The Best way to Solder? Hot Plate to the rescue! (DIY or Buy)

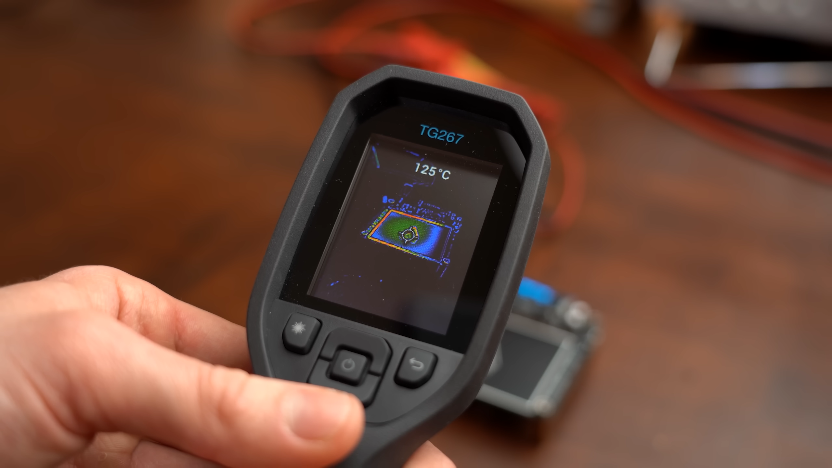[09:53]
On screen: spot 125°C
heated the surface up without a problem but featured a slight 15C difference to the real temperature of the hot plate.